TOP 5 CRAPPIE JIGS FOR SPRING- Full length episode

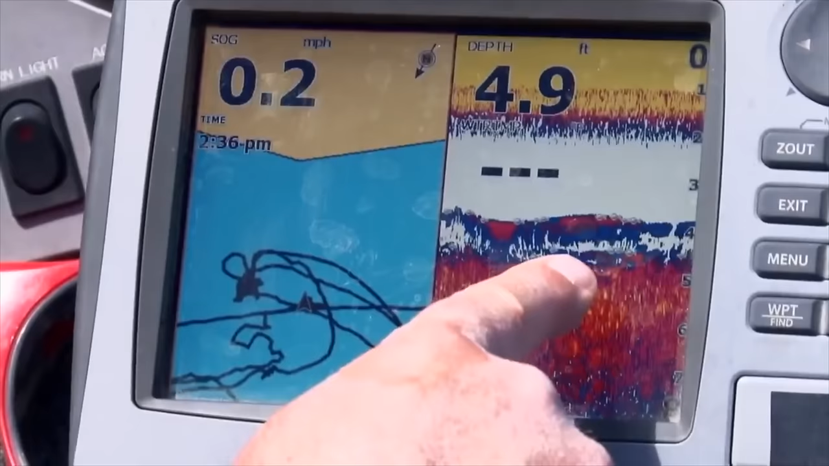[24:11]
On screen: depth 4.9 ft, speed 0.2 mph
off bottom in on bottom 4.9 feet of water fishing at 2.30 in the afternoon and look at because
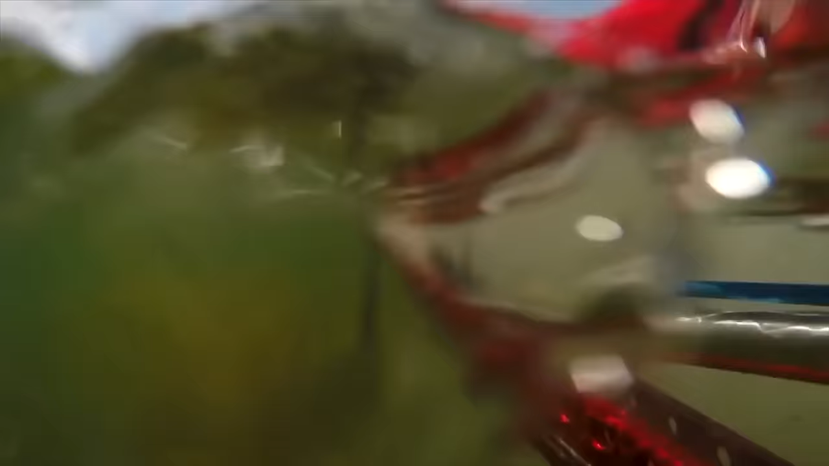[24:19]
we have the power pulls down so we're not moving
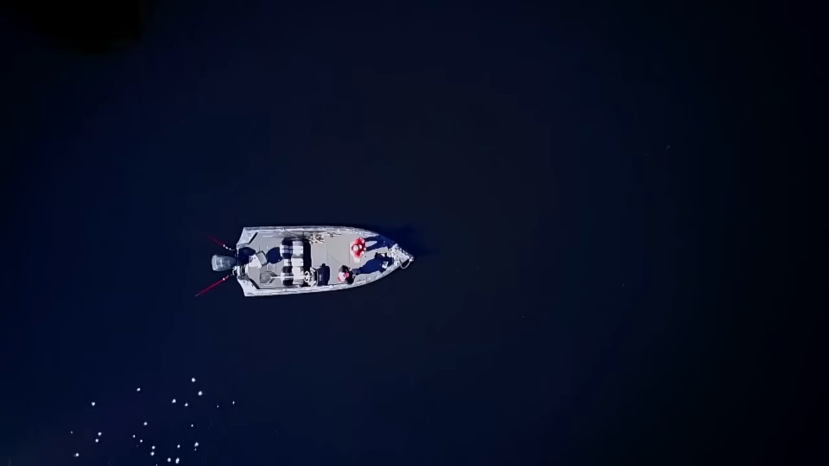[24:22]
so you say how come the bottom is changing and stuff those are the crappie on the bottom
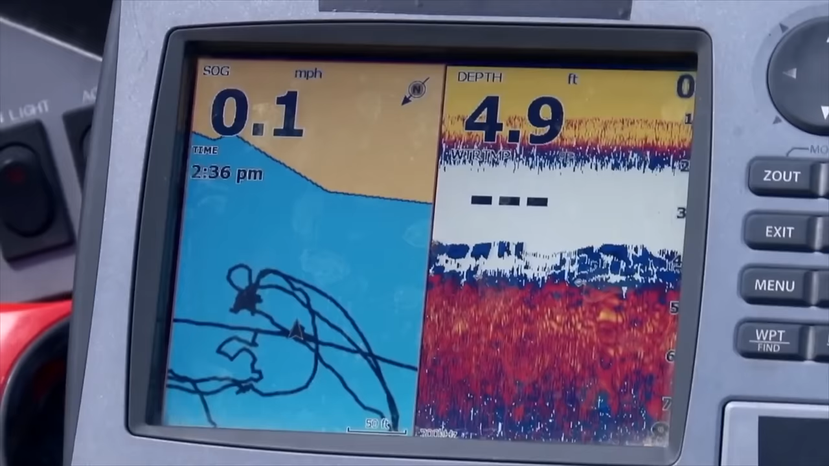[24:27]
On screen: depth 4.9 ft, speed 0.1 mph
schools it's going through on top of that weed okay once in a while you see them also
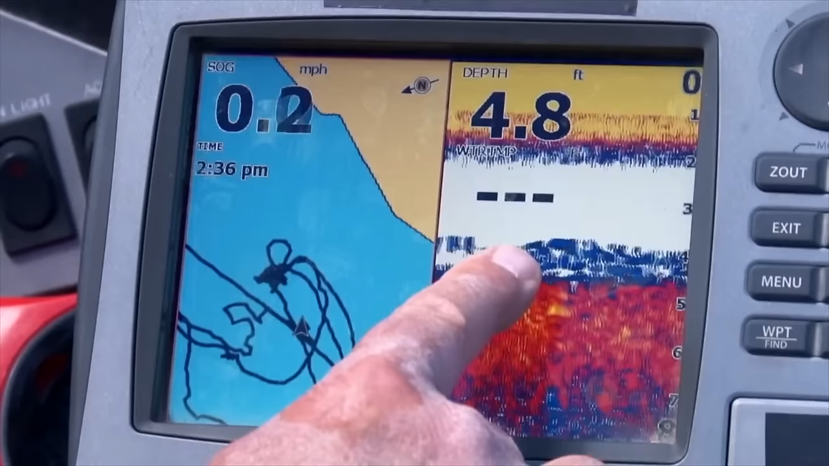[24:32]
On screen: depth 4.8 ft
come right up all through here